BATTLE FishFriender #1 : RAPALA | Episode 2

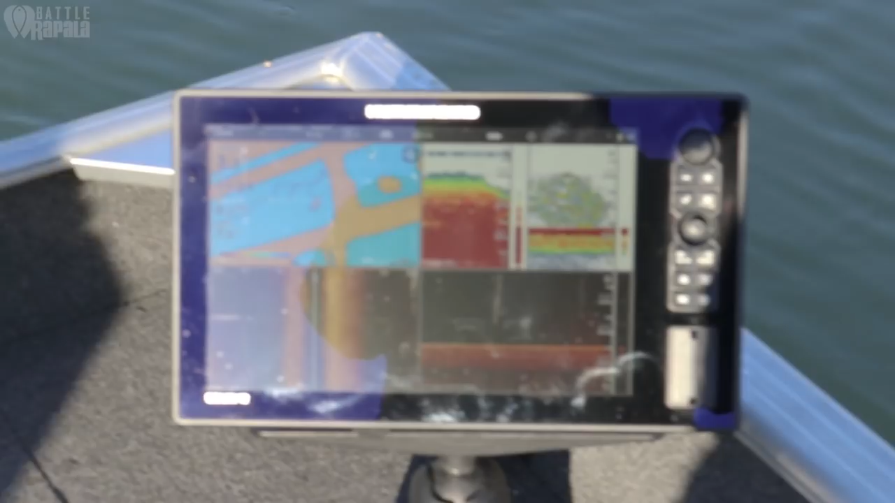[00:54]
Voilà, vous n'avez rien pu faire. Quoi. Bah en fait, bon après c'est le jeu. Non, en fait, je le voyais au side. Non, je le voyais au side, il était beau.
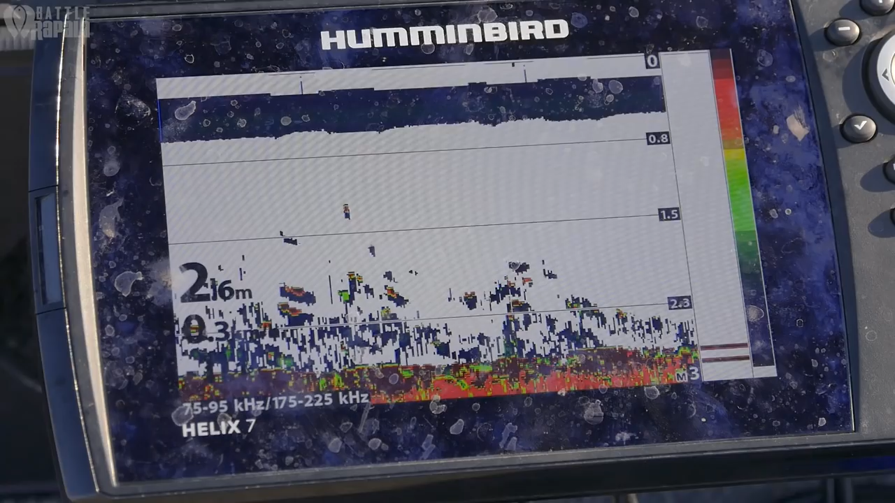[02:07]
En fait, les poissons n'étaient pas du tout bloqués dans cette petite vasque comme je l'ai pensé au début.
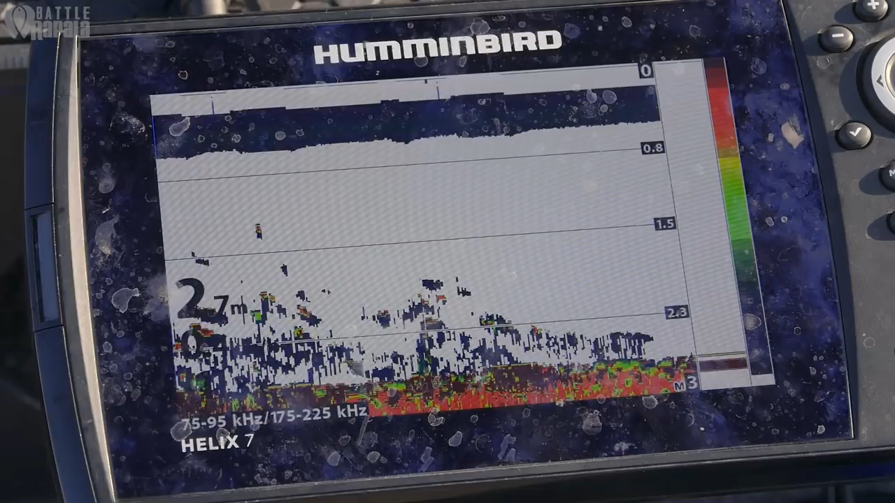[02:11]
Ouais. Les poissons ils étaient mobiles. Ouais, et ça, c'est. Du coup, si je devais repêcher ce plan d'eau demain, j'attaquerais complètement différent.